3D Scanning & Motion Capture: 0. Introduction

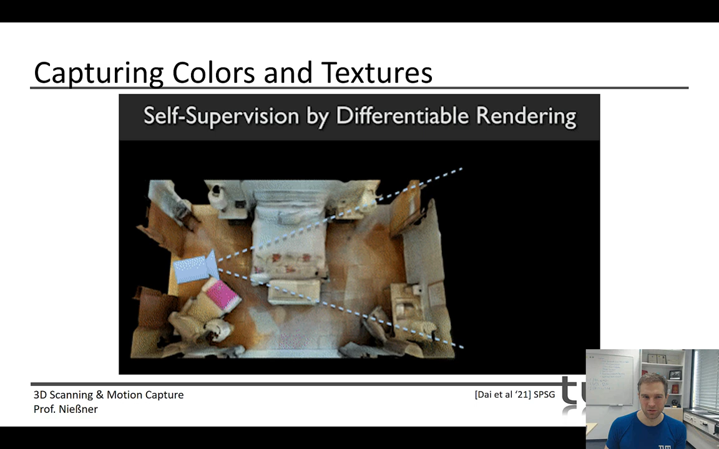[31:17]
This is like taking partial input geometry and then completing the geometry as well as the textures.
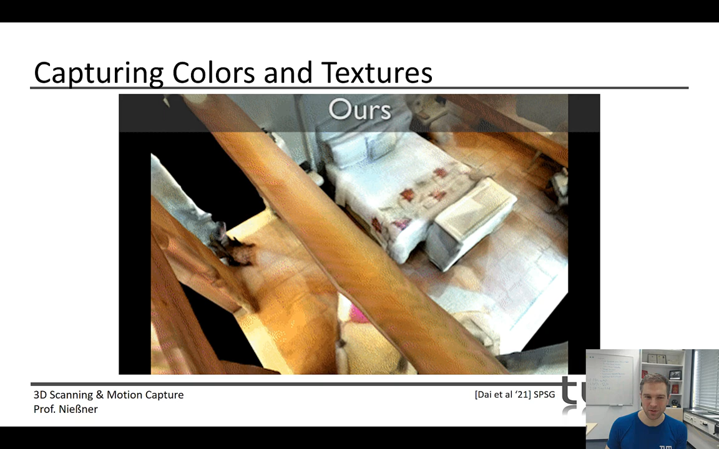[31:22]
There's a lot of methodologies right now behind it. There's a thing called differential rendering that is kind of cool.
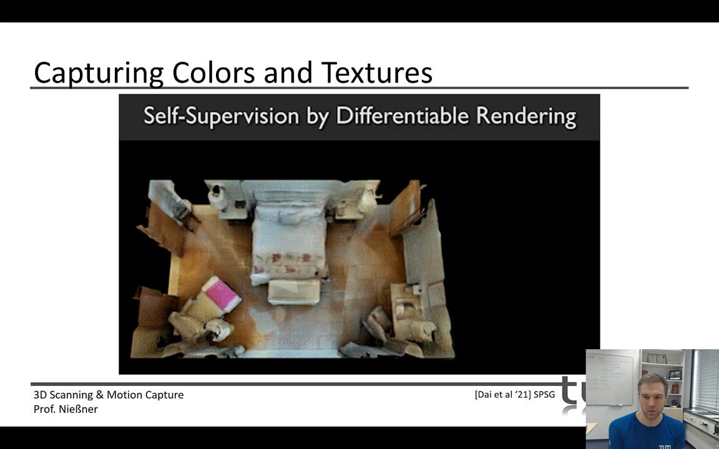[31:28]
And yeah, in this case, the goal is to get high fidelity reconstructions with textures on top of them.
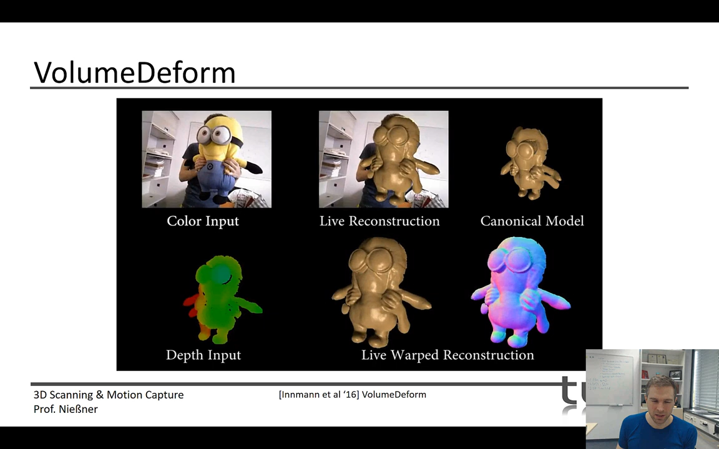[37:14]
And this is actually kind of cool in terms of the
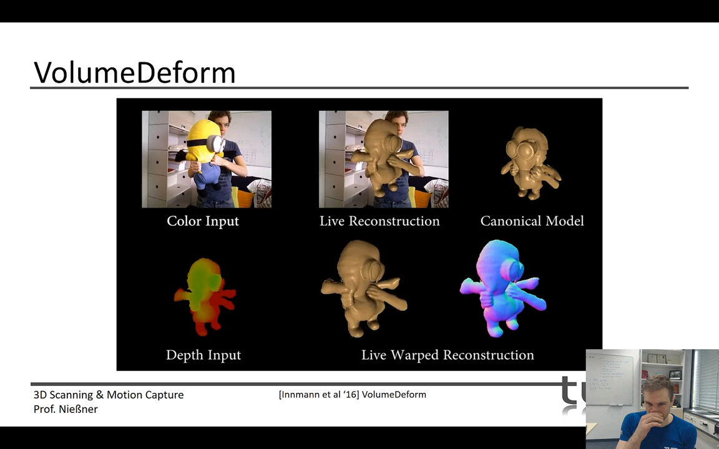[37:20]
resulting reconstruction quality that you're getting here of the 3D models. And this is actually quite challenging task, right? Because you have to not only track the camera here,
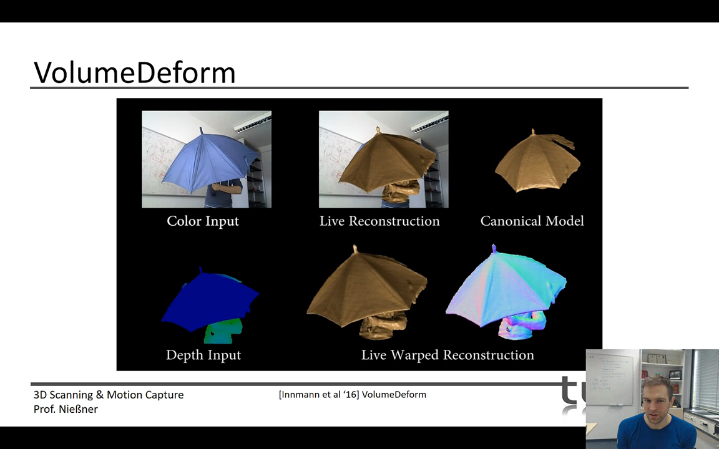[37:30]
like in SLAM systems, but in fact, you also have to figure out non-rigid correspondences on
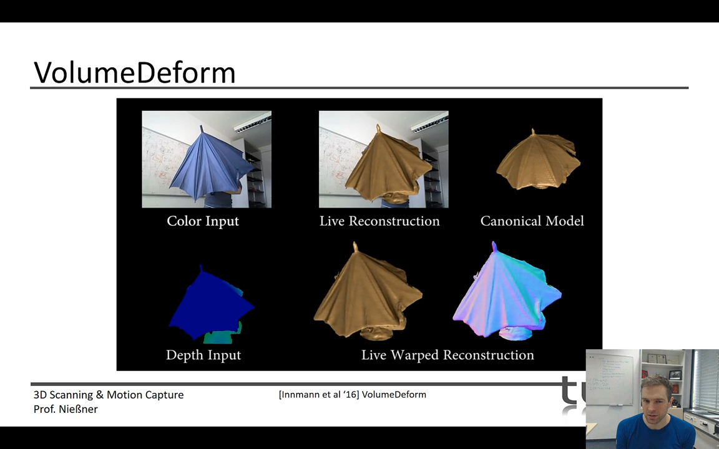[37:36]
top of the surface that help you to guide the reconstruction and so on.
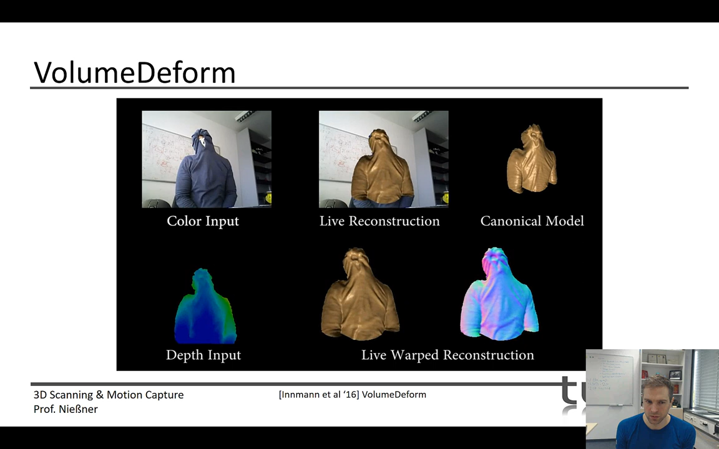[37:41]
Funny enough, there's also a lot of things now with neural networks, of course.